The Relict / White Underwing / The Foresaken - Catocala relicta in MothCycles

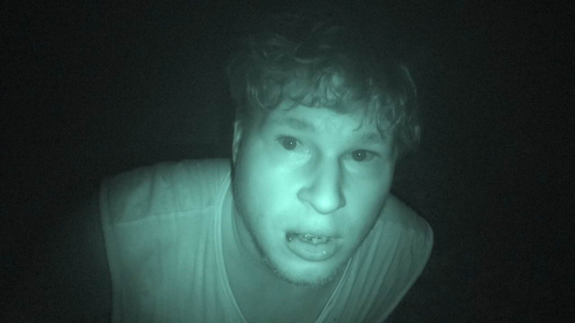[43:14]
Observing what your own moths are doing at night is not a privilege that many moth breeders have. Unless your name happens to be Bart Coppens, because I have night vision. Look at that. Middle of the night. It's pitch black. Man, this camera setting makes my eyes look so crazy. Yeah. Something weird got over me.
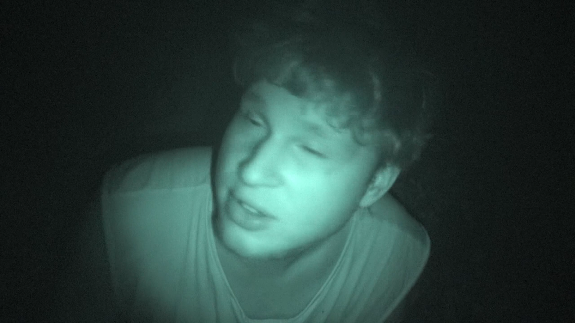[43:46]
Anyway, we have the infrared camera with us today to see how the moths are doing at night. Because they are being pretty active and pairing.
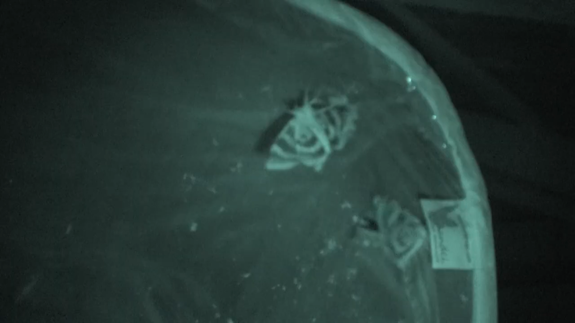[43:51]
Wow.
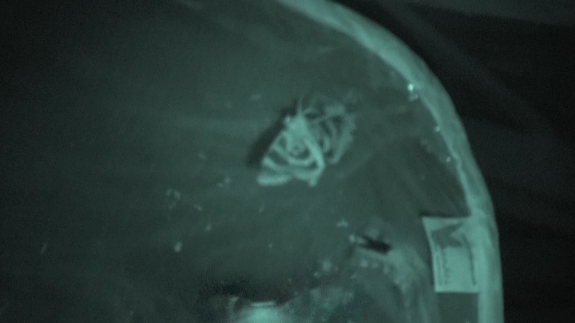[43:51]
So at night, these moths are actually pretty active.
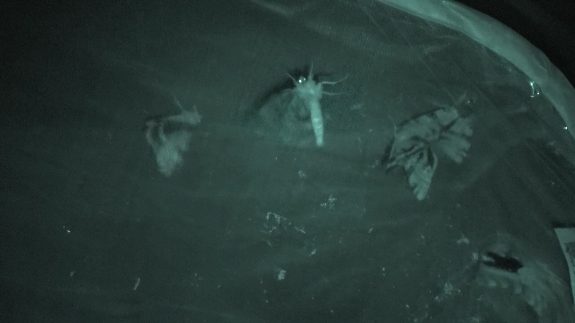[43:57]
Which is pretty cool considering I usually breed moths that have lower levels of activity.
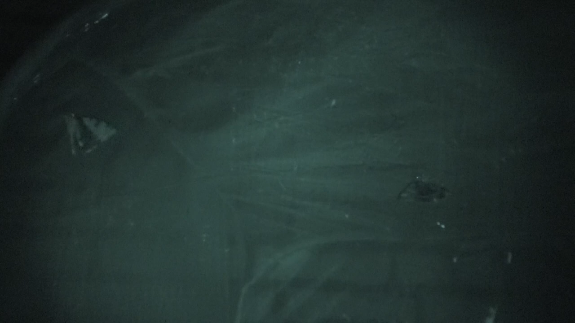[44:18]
I like to compare Catocala moths with butterflies in some ways.
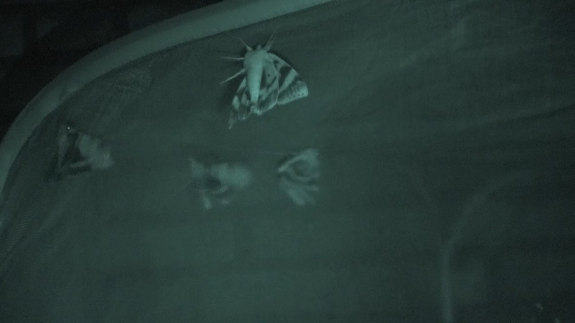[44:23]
They need a lot of a big enclosure and a lot of space and food. They are like the butterflies of the night with a high level of activity and a high desire to fly.
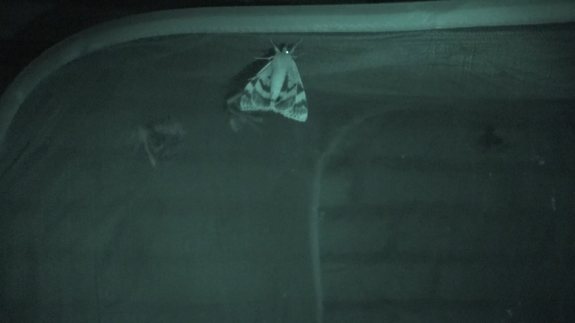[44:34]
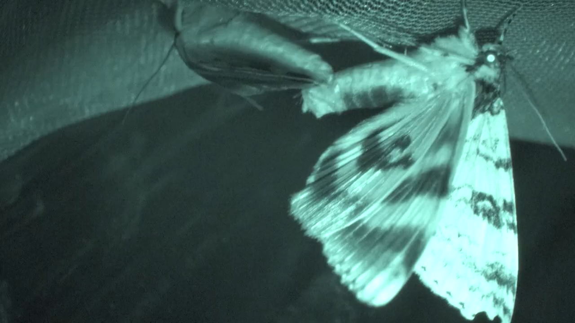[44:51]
Ladies and gentlemen, here is a pairing. Can you see how the males and females' abdomen are attached? That means that they are making love and soon will produce babies. Interestingly, pairings of Catocala are rarely documented or observed, so this is valuable footage. Even in captivity, it's not easy to film this without disturbing the animals. But the night camera helps, which is infrared, by the way.
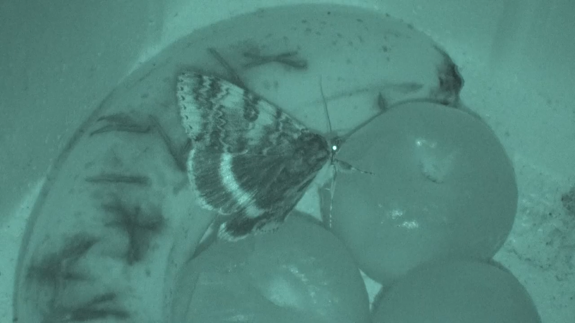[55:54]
And what do we see here, ladies and gentlemen? This moth is sitting in the feeding tray on top of the fruit, if you can see it. Here's the bananas and the plums. But as you can see, it's eating. So here's the evidence that yes, indeed, at night these animals are automatically drawn to the fruit.
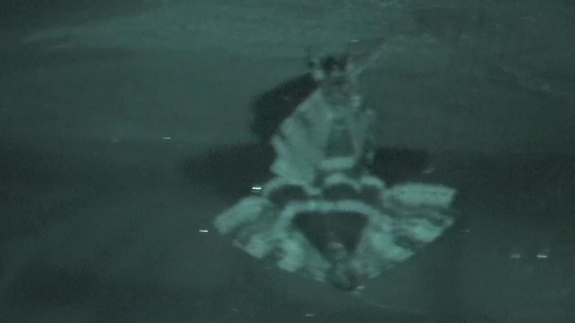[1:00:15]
And several nights later, there were more pairings. Wow, this one is dangling upside down, which moths often do if you've seen some of my other videos.
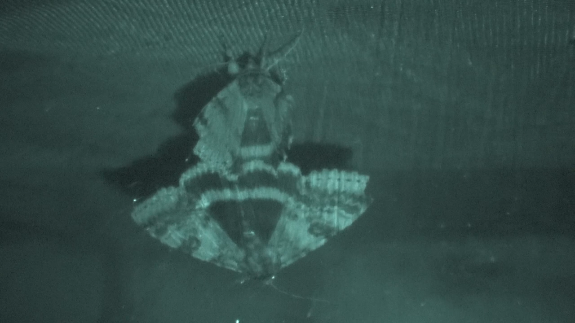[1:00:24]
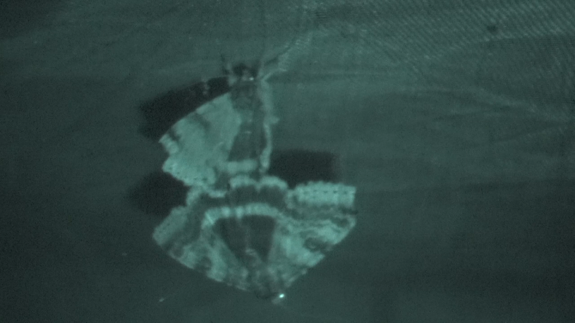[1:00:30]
More evidence of the pairing of the white underwing moth. What's interesting is that pairings of this animal are rarely observed.
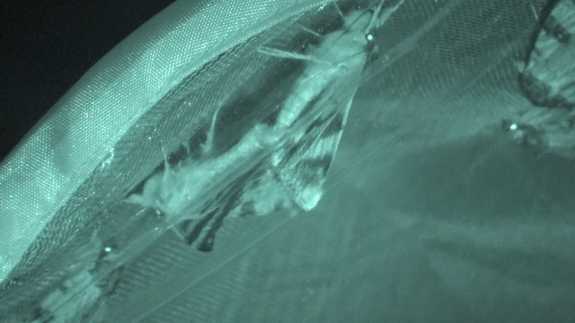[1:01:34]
Even in captivity it can be hard to observe, but here we are, using our infrared technology. These moths have no clue that I'm here right now, filming them in the darkness. And as you can see, two of them in the corner are attached through their abdomens, which means that quite obviously here is a pairing going on. The trick to pairing them is to give them adequate space. Catocala really, really prefer large enclosures, since they like to fly a lot and are long-lived.
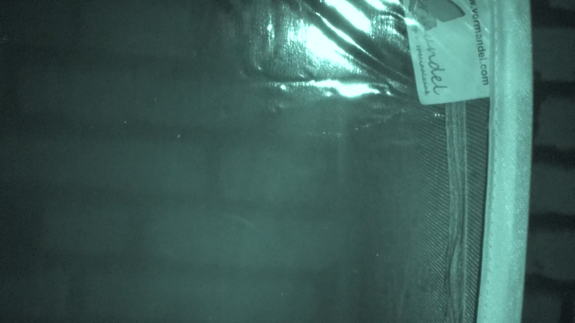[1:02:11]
Feeding is also important. Unlike Saturnidae, they are not in a rush to breed because of a short lifespan. So make sure that you keep them alive for as long as possible and feed them regularly. Only then they will start mating after a while. The pairing does not seem to last all night, instead it tends to last for about 1 hour. But now I can be sure that some of the eggs that are going to be laid by the females are going to be fertile eggs, thankfully.